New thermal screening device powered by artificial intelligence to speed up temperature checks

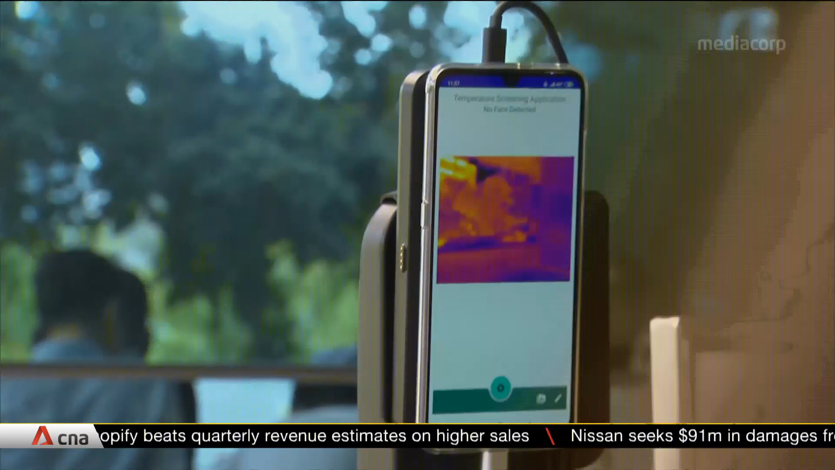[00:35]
Called iThermo, it uses thermal cameras,
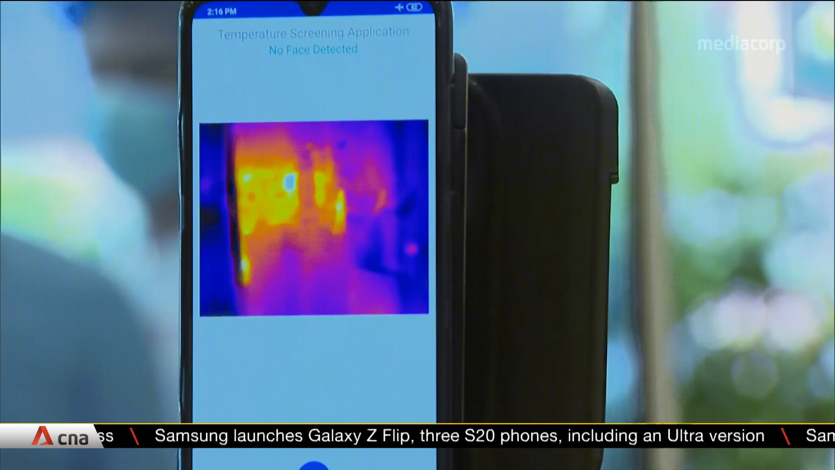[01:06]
The app will actually alert you of who are the few people in the 1,000 people who may need to scan. So as you can imagine, the time reduces significantly.